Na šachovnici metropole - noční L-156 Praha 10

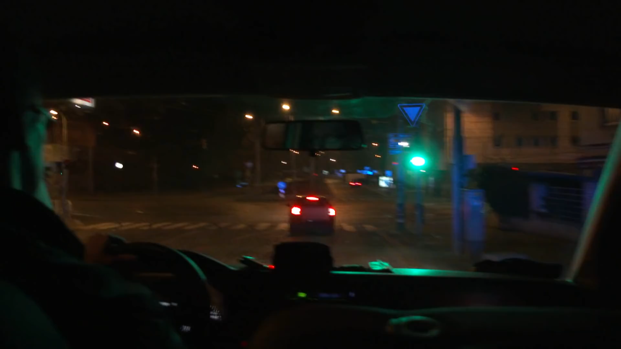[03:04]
Při běžné hlídkové činnosti jsme si všimli v ulici Moskevská, kde máme asi 200 metrový úsek, kde je zákaz hvězdu,